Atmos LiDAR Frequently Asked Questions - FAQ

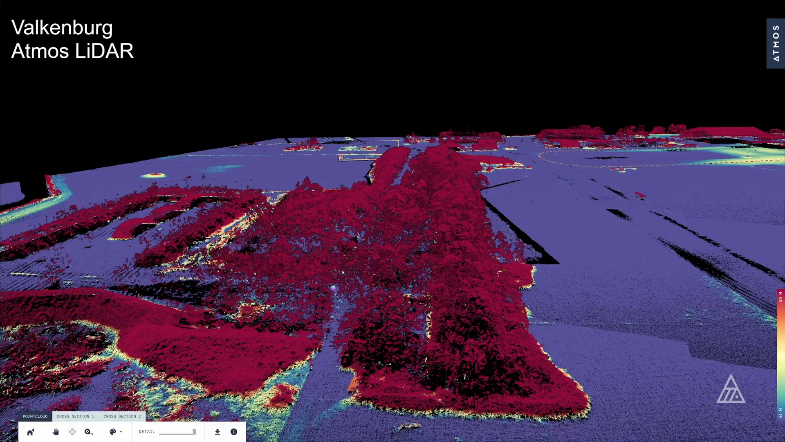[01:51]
So that gives you a lot of information, for example for biomass mapping or actually to figure out what the terrain underneath the forest is like. So the biggest benefit here is that you can actually map the data underneath it, but for photogrammetry, using the pictures, you can only see the top of the tree, so you can only map the canopy.
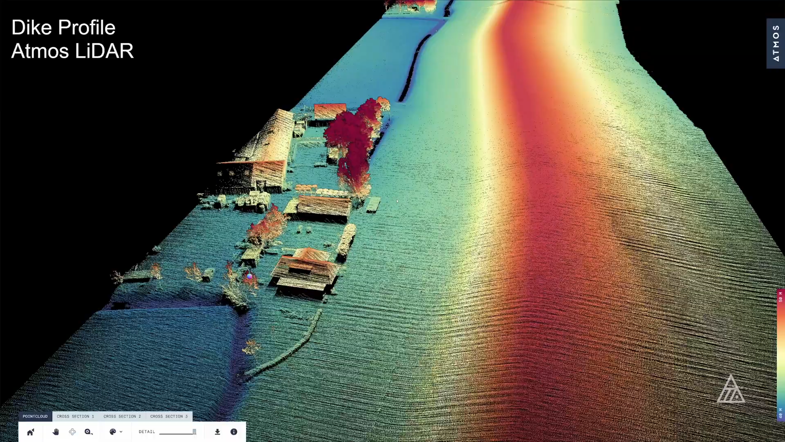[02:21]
So for LiDAR you can fly at any time of the day, and even if you want to and are allowed to, you can even fly at night.
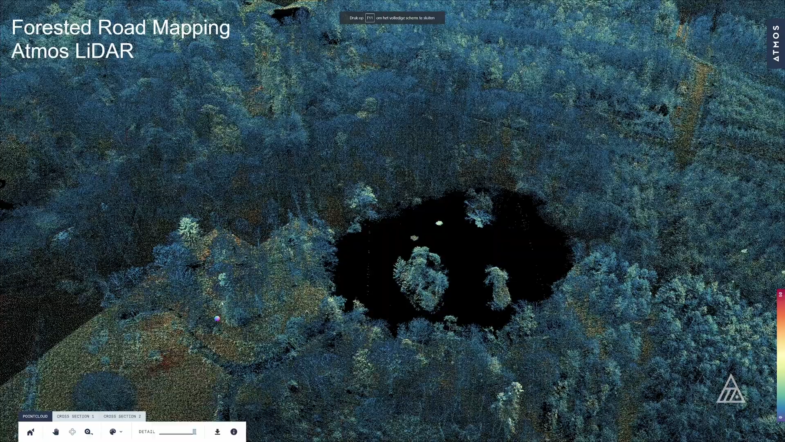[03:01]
But for more forested areas, it makes sense to go down a little bit to around 80 meters and fly with 40% site level, and for that you can get a coverage around 250 hectares.
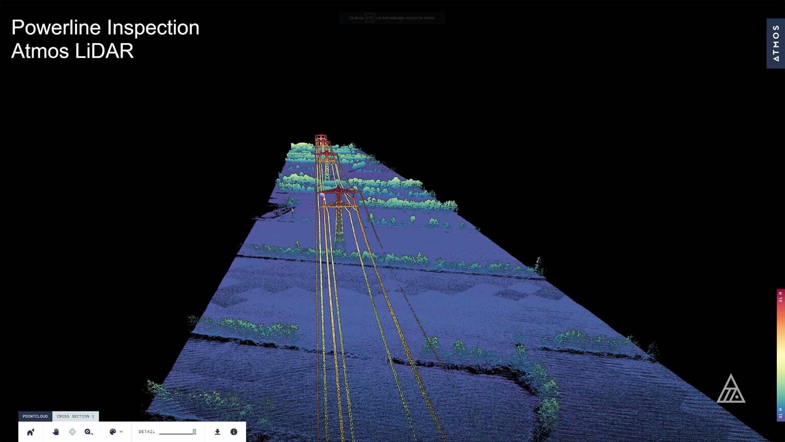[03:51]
And from there, you get your point cloud, and with that point cloud, you can do a little bit of filtering, where you can select, for example, on the LiDAR,
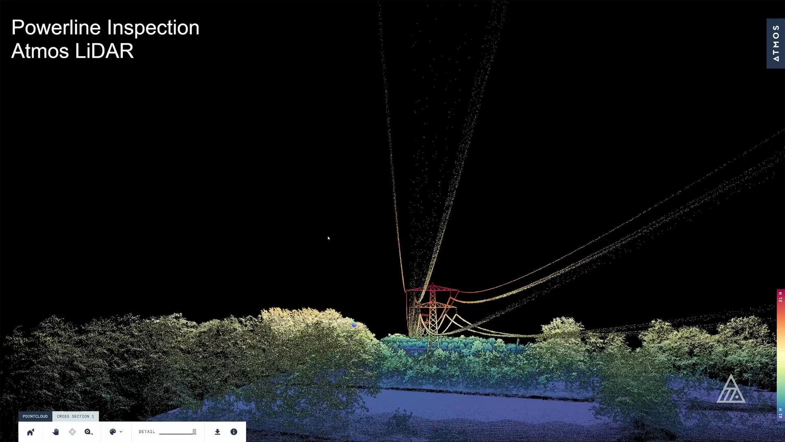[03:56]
you can put your scanning distance in there, and from there you can just export your data and get your LAS file.
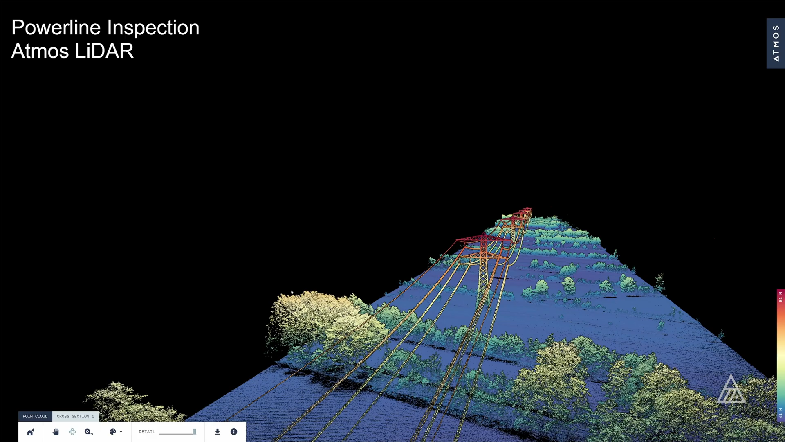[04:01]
Before the processing, there is a license that is required for it, but the first year's license is already included with the price of the LiDAR.